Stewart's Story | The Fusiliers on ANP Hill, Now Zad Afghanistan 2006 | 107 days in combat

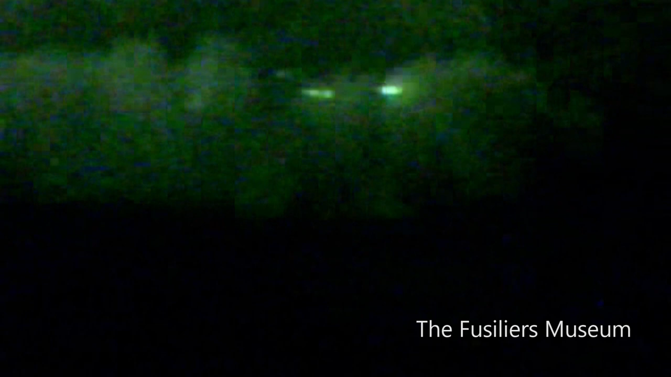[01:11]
But we were told we were going out there for two days, so it was a two-day operation. So I had my own rifle, the tripod, loads of ammunition, food and water for two days, and it looked like a fleece or something for at night, no sleeping bag, no toothbrush, no wash kit. Nauzad was under a lot of contacts at the time.
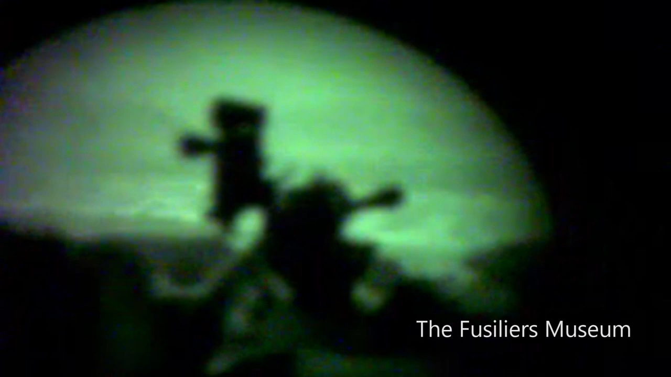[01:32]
When we got up there, it was tracer flying everywhere. I think people were taking potshots at us, but, like I said, we were trying to get up the hill and see what was there. Yeah, we got to the top of the hill.
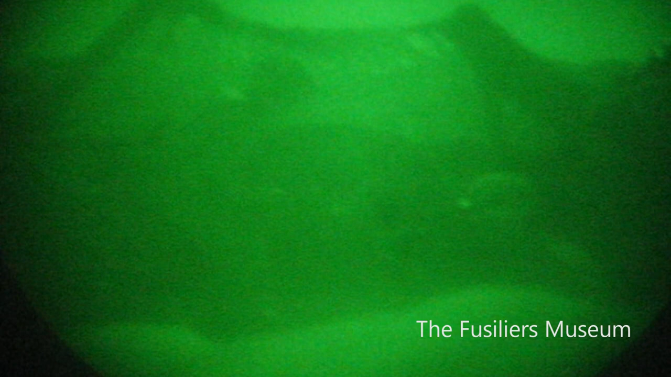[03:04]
I think Sergeant Gibbons knew that there had been an attack and that's where they'd gone into. So he decided to fire into that. After a few days, we had a night where we christened it Suicide Saturday because they just opened up on us from everywhere just as it was going nightfall.
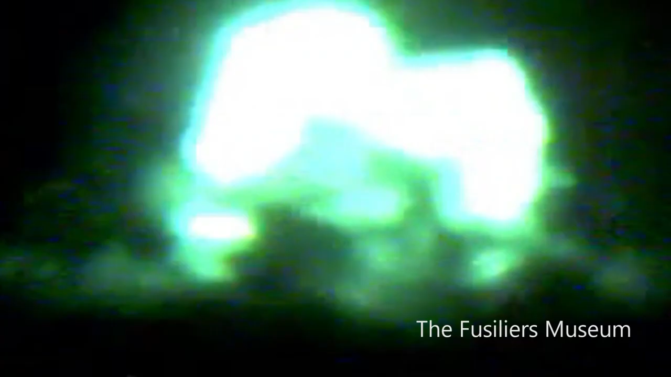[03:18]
I think it was like four or five different firing points and us being at the front of the hill took the bunt of it.
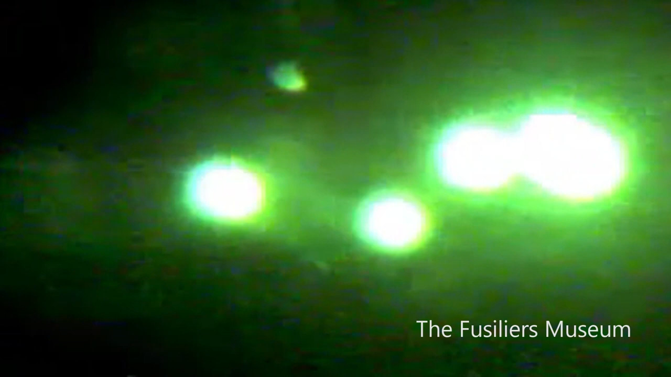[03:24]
But we picked them out. We've seen the muzzle flash and we won that firefight with massive rates of fire compared to them.